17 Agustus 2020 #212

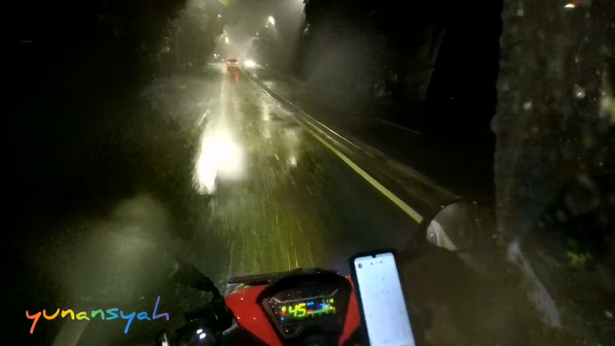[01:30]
Mungkin karena tahu hujan kali ya di luar ya, jadi ya udah kira di cancel itu aja. Kalau rezeki, nah kita main air lagi nih. Kita taruh Bintaro aja. Kita terobong. Seperti rute tadi juga kita lewat terobong. Ini hujannya lumayan deras nih.
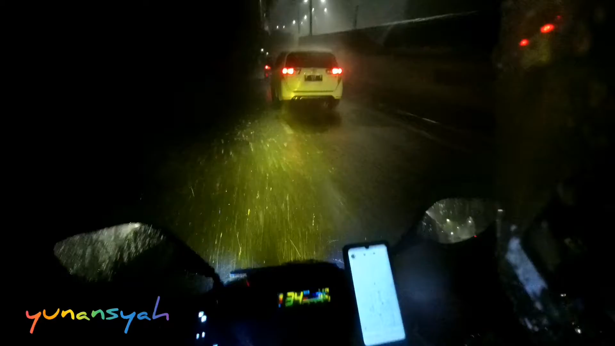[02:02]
Terusnya kurang lebih intensitasnya sama kayak waktu yang kemarin tuh, yang gua nyemblos. Tuh. Udah banyak kenangan-kenangan. Eke-eke kenangan.
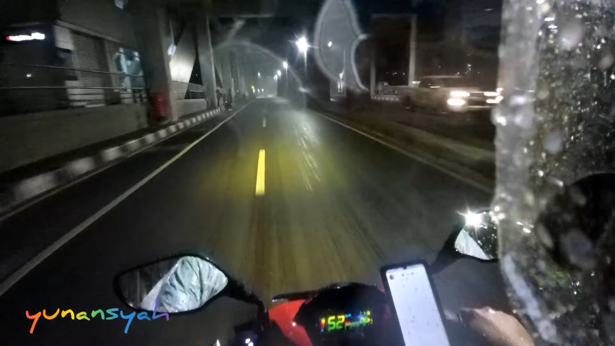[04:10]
Oh, banyak yang teduh. Tim teduh. Pasti gak nyetok tuh jas hujan.
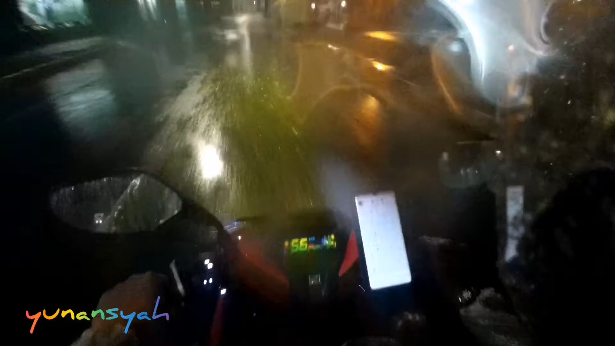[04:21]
Wow, hujannya lumayan. Intensitas sedang. Ini rame-rame. Udah neduh nih.
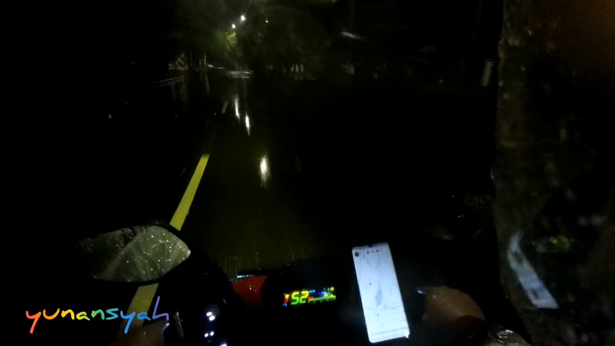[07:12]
Ini agak lebih kecil nih hujannya, nggak rata berarti.
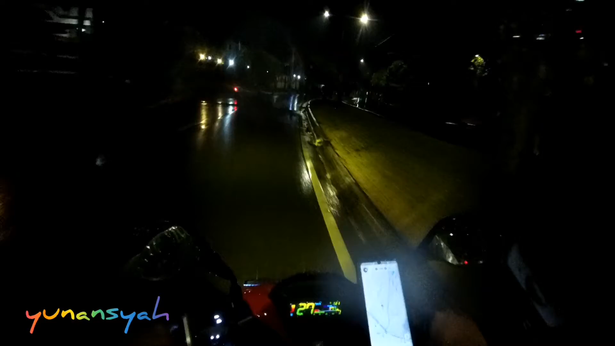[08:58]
Pinggir juga istirahat di pinggir jalan. Kalau gue sih lebih prefer nyari pom bensin atau nyari minimarket deh. Empang merem di situ. Mungkin udah berat banget kayaknya matanya.